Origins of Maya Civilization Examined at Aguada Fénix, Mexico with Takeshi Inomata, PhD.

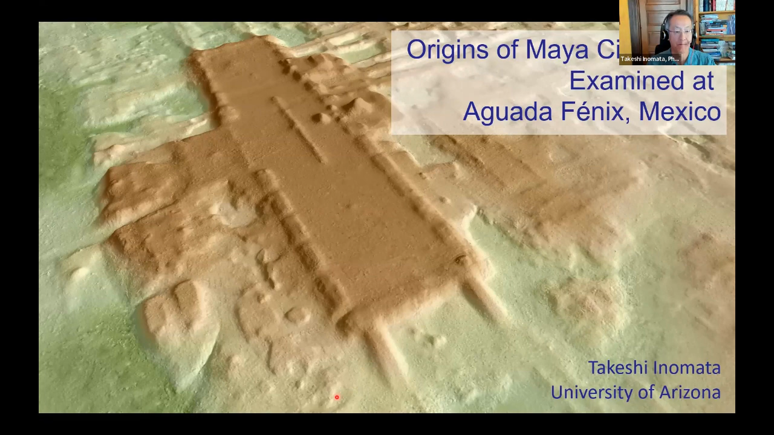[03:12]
about the origin of Maya civilization. So when we talk about the Maya civilization, most people think about the classic period,
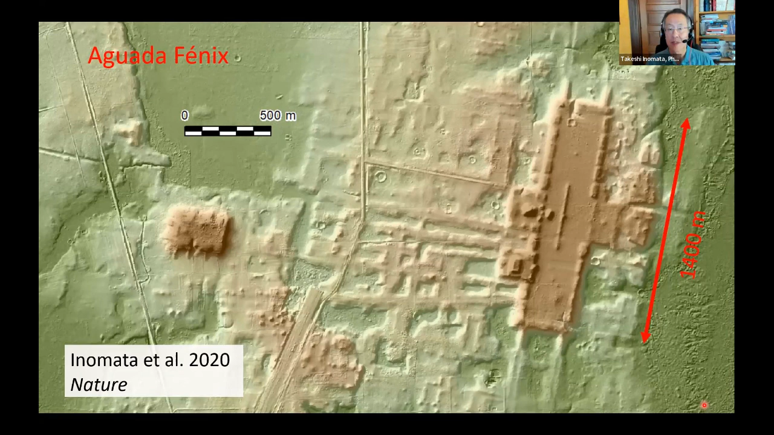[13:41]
And then there are many causeways and the corridors to the west and then to the north and then also to the south. And this site, as you see, has arrangement a little bit similar to Ceibal and La Venta. In the central part, we have E group. In this case, we have two Western pyramid and then this long Eastern platform, which measures 4 meter long. And then there's this rectangular form, which is very characteristic of this site. So we thought, and this is a variation of the pattern of MFC pattern,
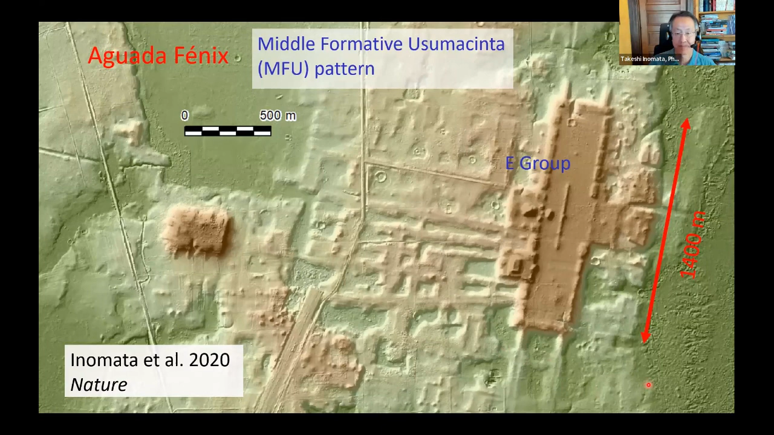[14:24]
then we decided to call this pattern Middle Formative Usumacinta pattern, MFU pattern. Then looking at the site, there are several important questions.
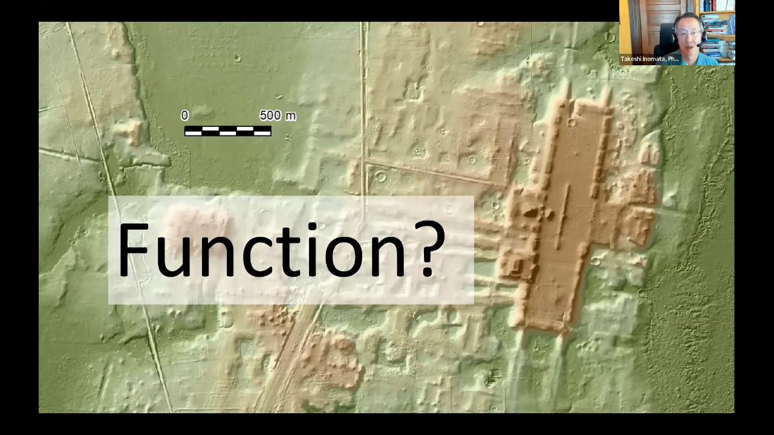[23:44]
What they built those things for? To ask this question, key point is this E group. And then our excavation was,
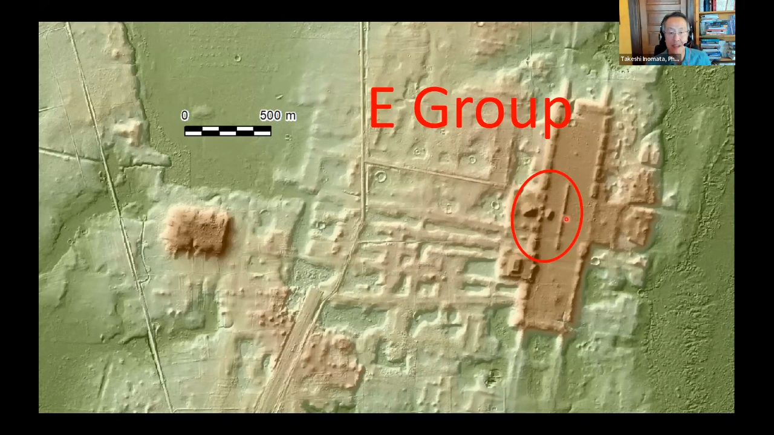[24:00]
major part of our excavation focused on this E group. Because we knew that the E group was really the center of many sites.
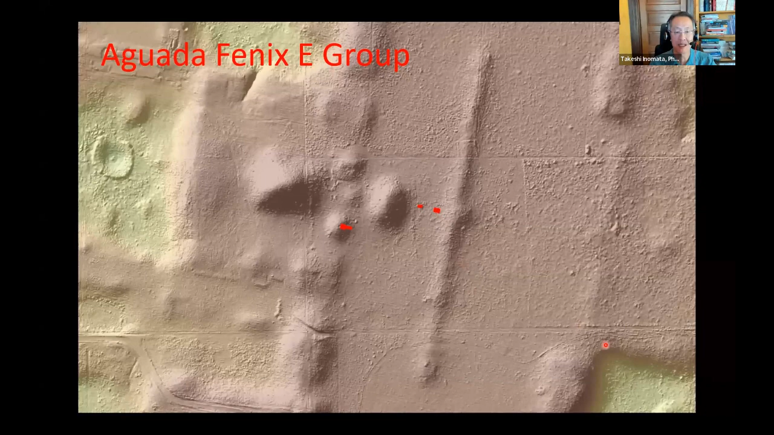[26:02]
We put another excavation here closer to eastern platform. And then here we did find many deposits. First one was found in year 2000.
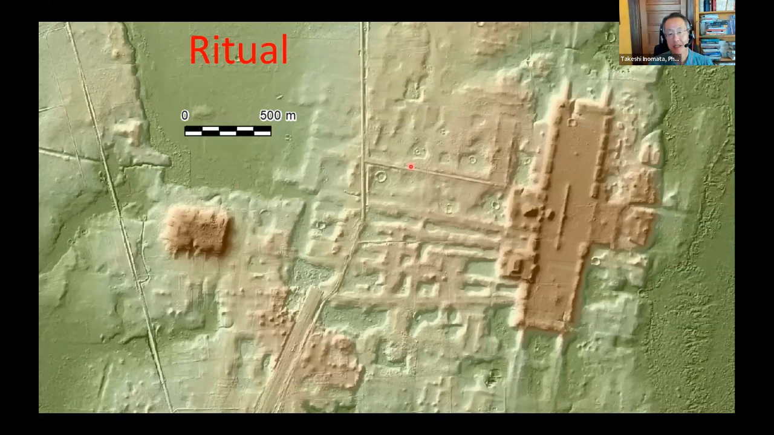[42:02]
We see this igloo, and then this structure farther to the west. Can we connect it?
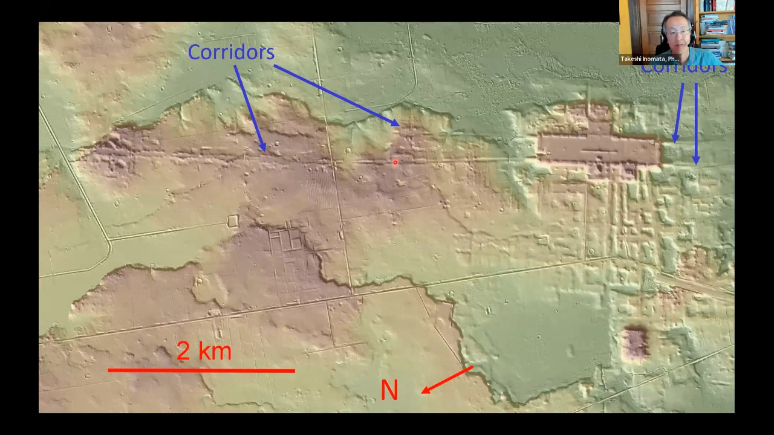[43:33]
We have those long causeways. And not really a causeway because it's not built up. If we see the cross-section, they actually dug into the ground and then piled up soil on the side. It's a pretty big construction, and this one goes on almost 6 kilometers. But as it is dug in, this is actually not usable during the rainy season, if you want the rainy season in this area.
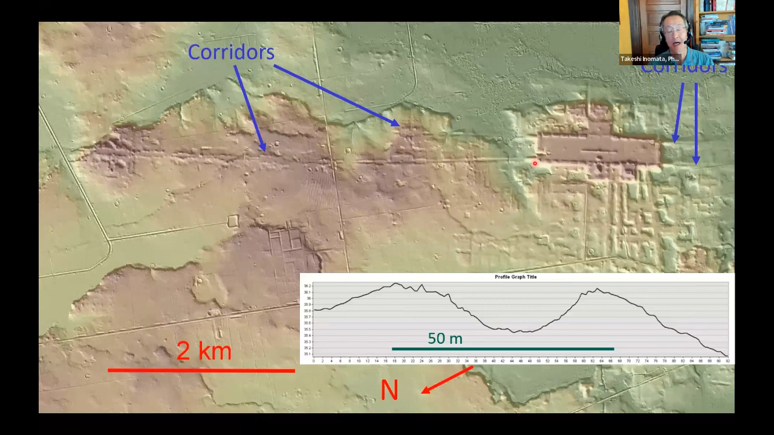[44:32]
But in that wet season, this is all swamp. So for this corridor must be important part of ritual, which involves the procession. But that ritual must have happened during the dry season. So people probably gathered in this place at the height of dry season.
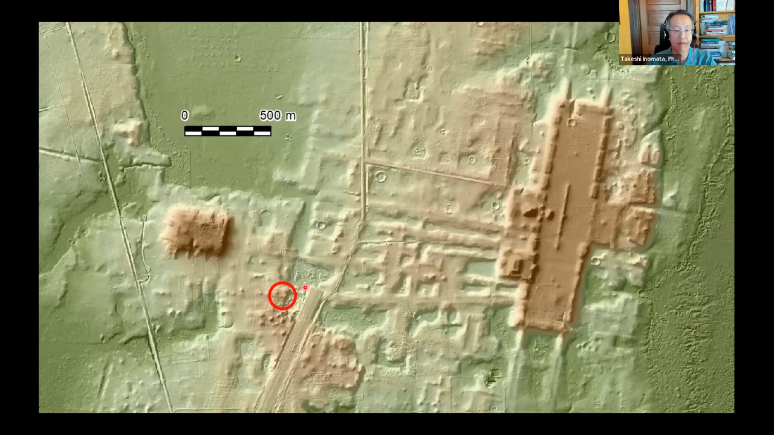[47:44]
Important find came from this outside of this plateau area.
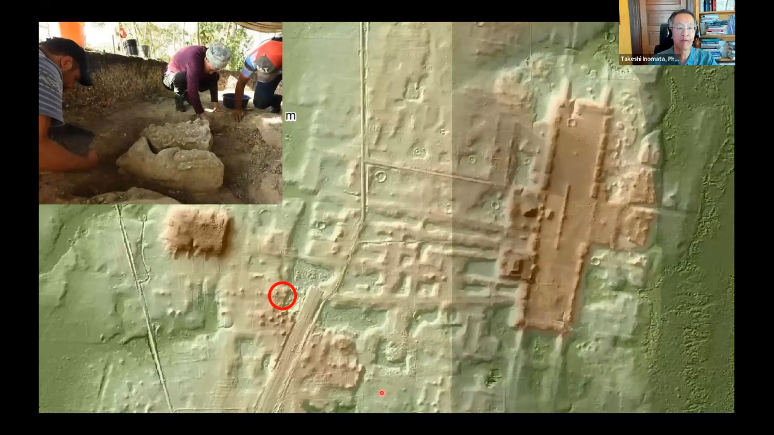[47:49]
Here we found this sculpture, which we call charcoal. It's a representation of white-lipped peccary, pretty naturalistic representation.